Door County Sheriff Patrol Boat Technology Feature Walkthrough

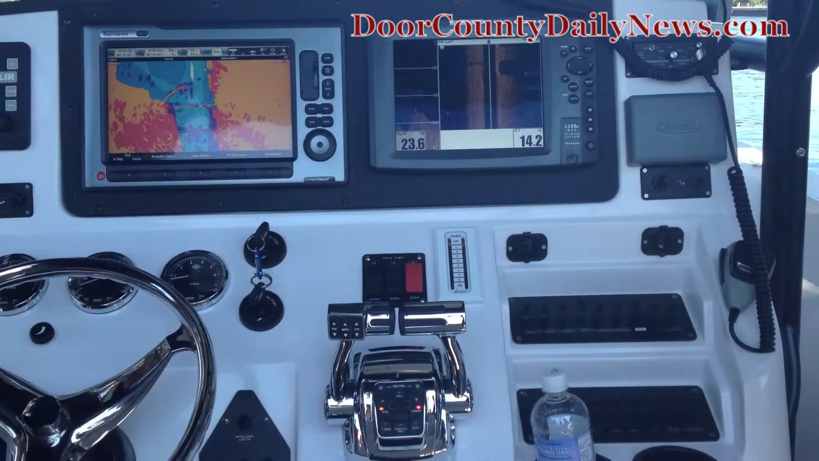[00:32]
The pilings there, that was that round one there, and then that'll come into the concrete portion here, and then it can't see through it, so that's why it's a dark spot there.
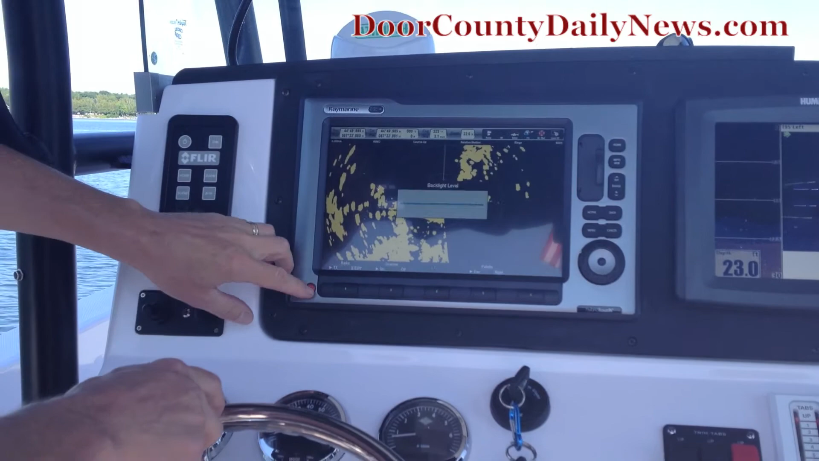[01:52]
Because right now you could see, you know, the ferry, the boat, that red fire boat way,